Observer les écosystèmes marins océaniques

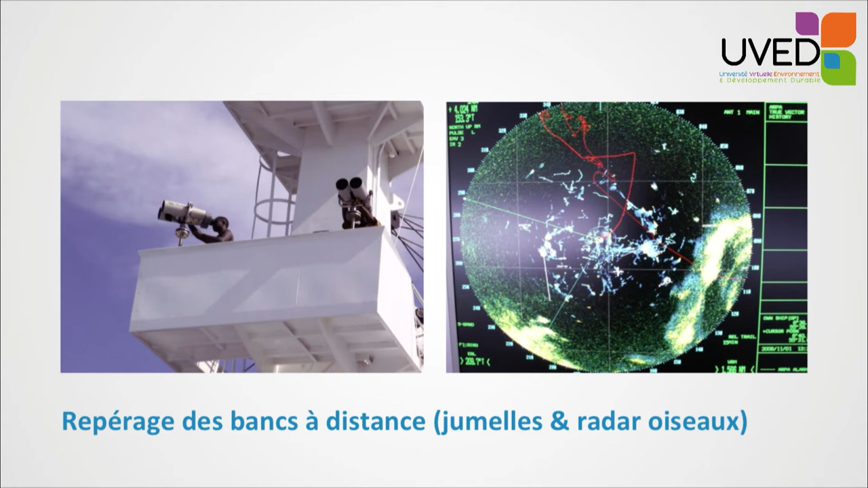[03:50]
généralement, trahissent le fait qu'il y a de la nourriture et il y a probablement du thon en dessous. Ils utilisent également des sonars qui, dans l'eau, permettent d'identifier des concentrations particulières qui peuvent être du thon, mais également d'autres choses,
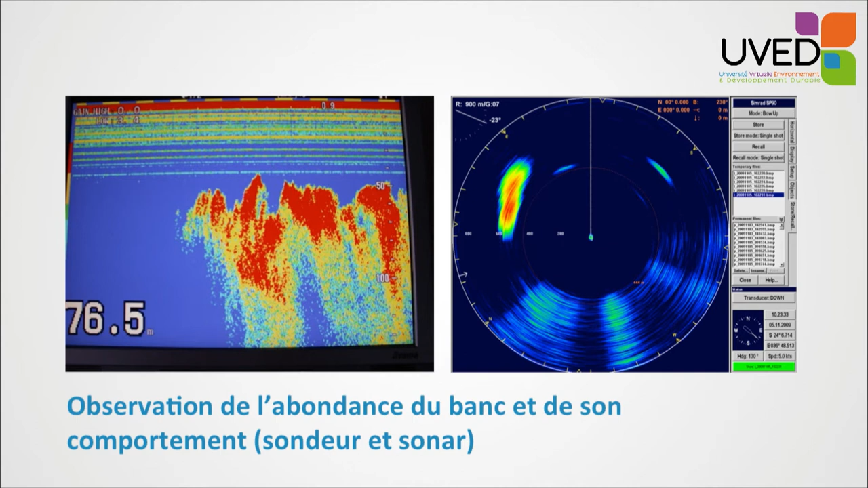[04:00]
des concentrations aux alentours du bateau ou sous le bateau.
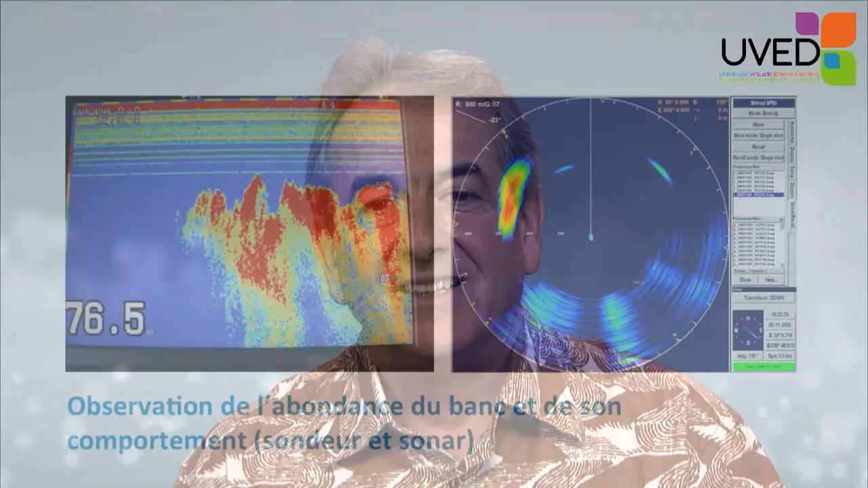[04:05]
Donc, beaucoup de technologies pour identifier des apparences, des traces de poissons en mer.